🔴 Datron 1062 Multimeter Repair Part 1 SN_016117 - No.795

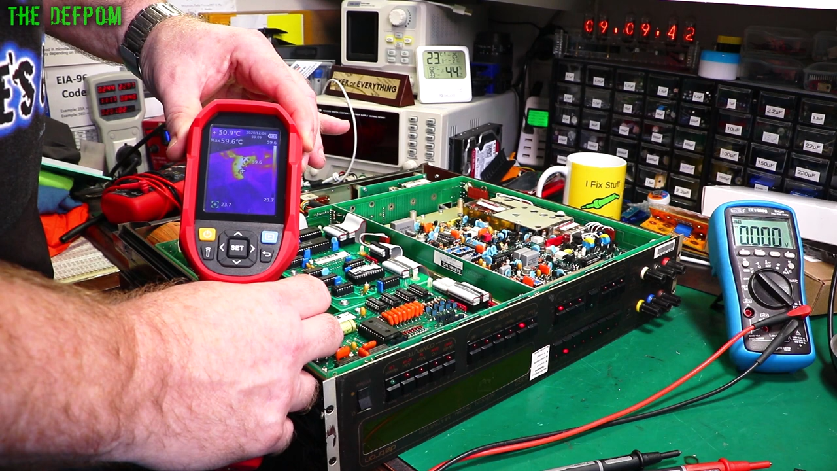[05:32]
so you can see on the back of the board there if I get the angle right that area is pretty warm let's check the iron boards as well it's looking kind of a right I'm seeing some hot spots you can actually see the warmth in the chips